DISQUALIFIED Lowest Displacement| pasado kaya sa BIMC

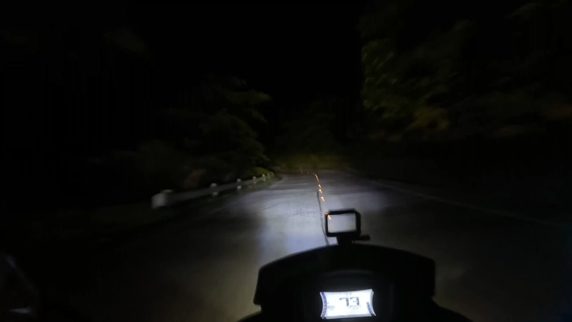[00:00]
Uy. Uy. Kuya! Pauna! Ikabok ng truck mo!
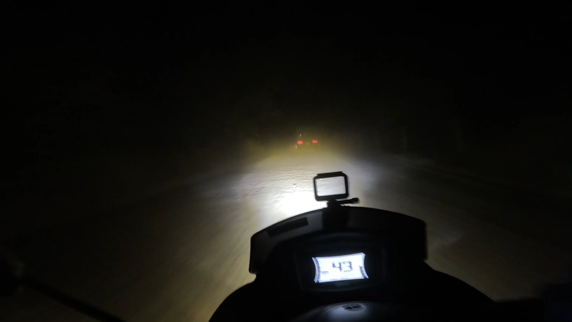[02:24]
Kuya! Pauna! Likabok ng truck mo! Likabok, kuya! Ha?
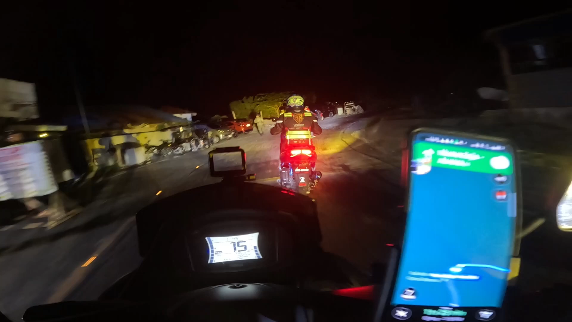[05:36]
Thank you. Gagabo na, oh. Ay, gagabo na. Oh, yes. Wait. Diretso.